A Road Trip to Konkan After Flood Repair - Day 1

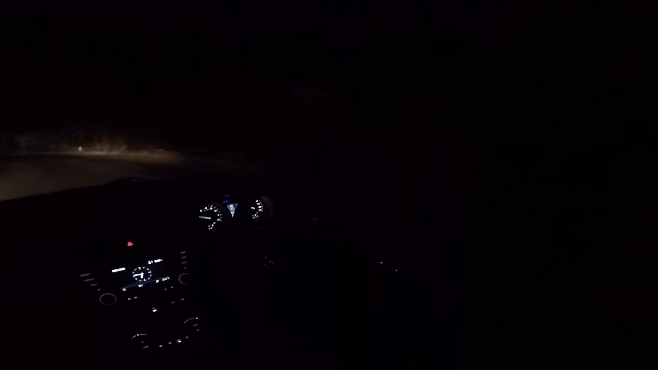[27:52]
antim charan mein I hope aapko dikhai de raha hai लिटरली 3-4 किलोमीटर बचे हैं डेस्टिनेशन आने के लिए एंड अभी मैं गाड़ी रोक के GoPro के नाइट सेटिंग्स नहीं चलाना चाहता और जो मैंने कहा था कि रात का भी ठीक से आएगा वो भी अभी नहीं हो पाएगा क्योंकि वो जो जुगाड़ है वो बैग में है और बैग आपको पता है डिक्की कैसे भरा है आज तो उसको ढूंढने के लिए फिर से पूरा निकालना मतलब फिर टाइम वेस्ट हो जाएगा बट नेक्स्ट व्लॉग में डेफिनेटली
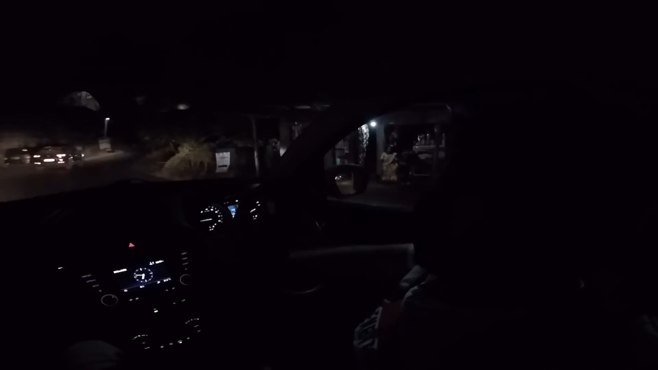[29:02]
I'll definitely like it पहुँच गए हम लोग श्री गणेश साई रिजॉर्ट इन पालंदे नियर दापोली पालंदे